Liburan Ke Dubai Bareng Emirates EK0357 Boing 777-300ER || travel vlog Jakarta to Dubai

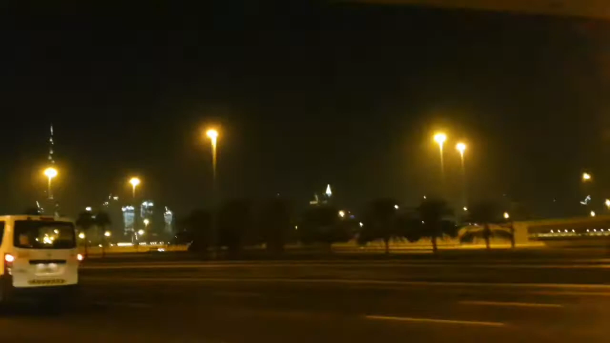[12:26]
Sama aja sih. Ini Burj Khalifa. Tuh.
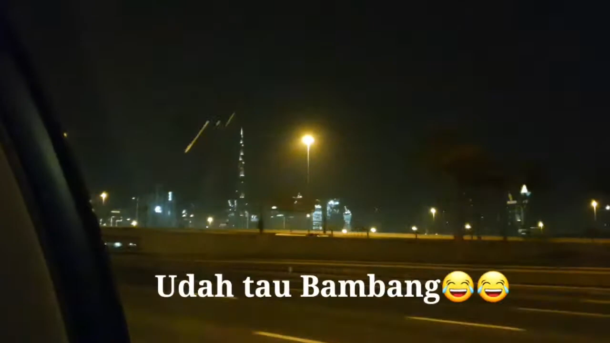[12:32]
Tapi kalau malam mungkin kalau tahun baru bagus. Ada kembang api gitu, tapi kalau enggak ada ya. Cuman kayak gitu. Ini kita lagi menuju ke hotel
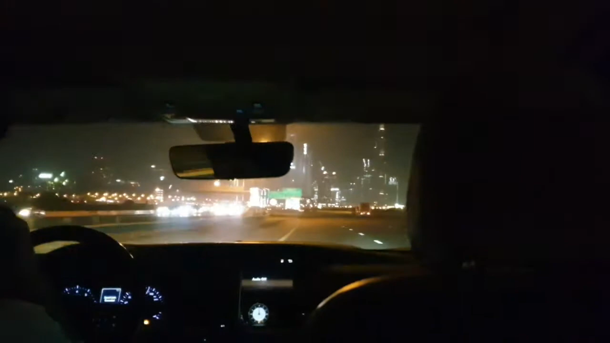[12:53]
Double Hilton by Hilton Hotel. Kita udah dijemput dari hotel, terus kita mau ke sana.